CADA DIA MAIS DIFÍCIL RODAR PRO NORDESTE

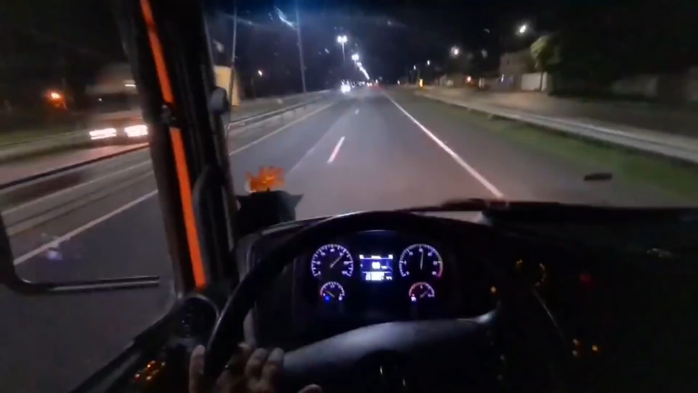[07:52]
Depois de enfrentar muita buraqueira, muito zigue-zague, até que enfim pegamos uma duplicadinha. A galera de Santo Estevão, fica aqui o meu abraço, a terra do meu amigo Michael Pintura. Finalizações ali no Aracaju essa madrugada. Sedução e Carlinhos com a carrada do tomate. Pensa no horário, galera. Nossa.
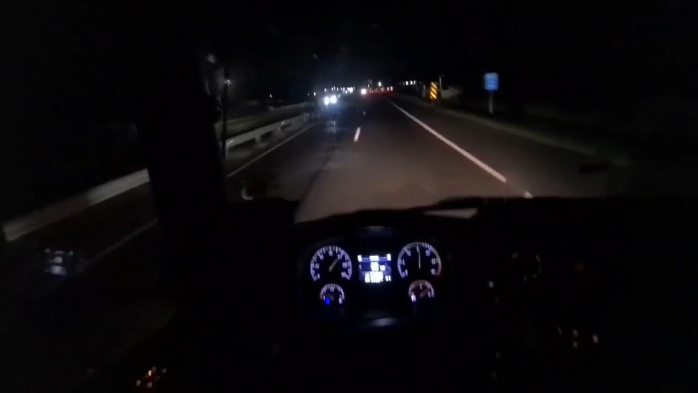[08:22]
Tudo começou às 10 da noite ali no Carmópolis de Minas, saída com muita chuva, e agora estamos aqui, viu? Paraguaçu já é o palco do momento. Agora daqui ali mais algumas horinhas, nós estamos lá no Aracaju, 101 que vai ligar ali, viu? Vamos ver como é que vai estar a 101, né, galera? Ai, meu Deus. Esse horário do tomate é arrochado também, viu? É pior do que da batata.
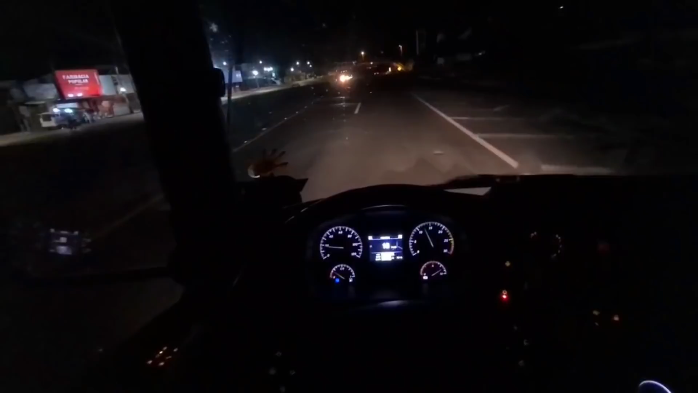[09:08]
Pra curvar, pra descer, em qualquer cidinha, desnível de pista, né? Aí, ó.
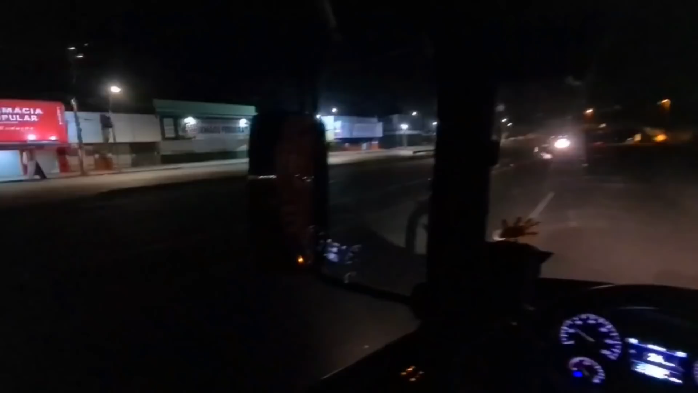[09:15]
Santo Estevão. Olha lá o ponto de apoio do nosso amigo Maico Pintura.